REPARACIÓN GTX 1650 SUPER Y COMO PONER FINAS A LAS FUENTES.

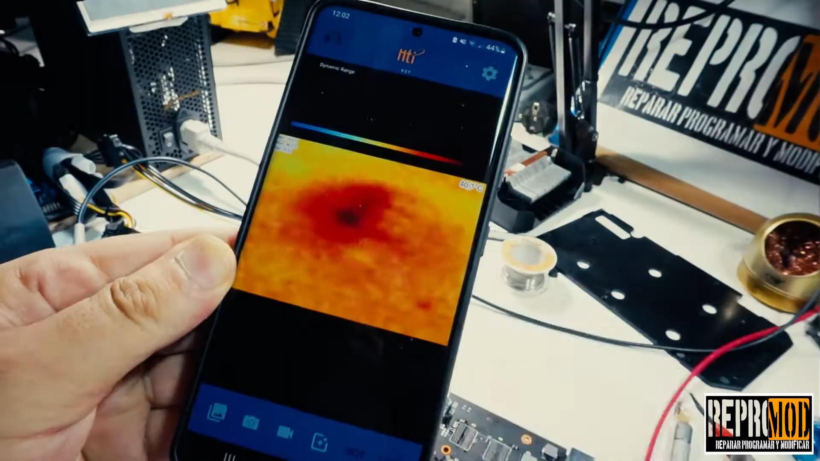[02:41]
He metido calor, he estado indagando muchos componentes, por eso veis la placa muy caliente. He tenido que quitar componentes, ponerlos y he llegado a esta conclusión.
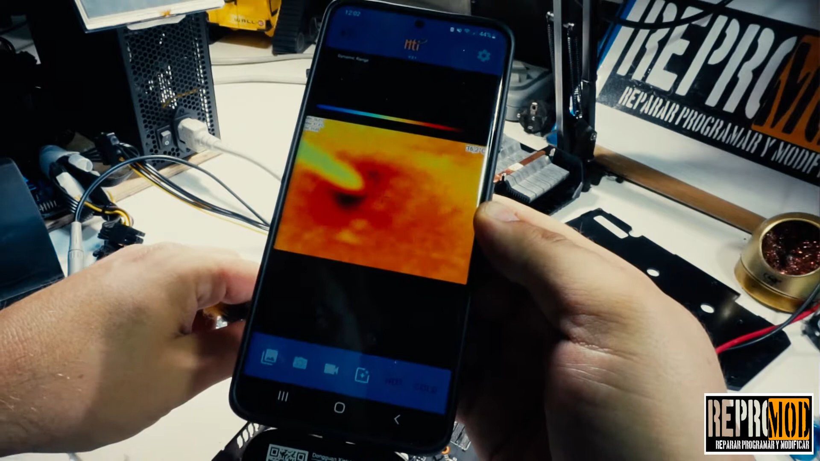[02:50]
Este MOSFET doble de fase de alimentación está como en corto, ¿vale?
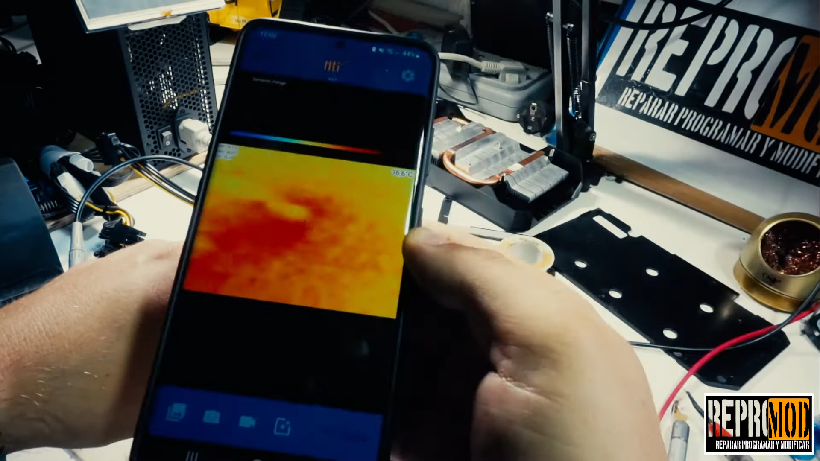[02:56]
Fijaros, os lo enseño. Aquí está.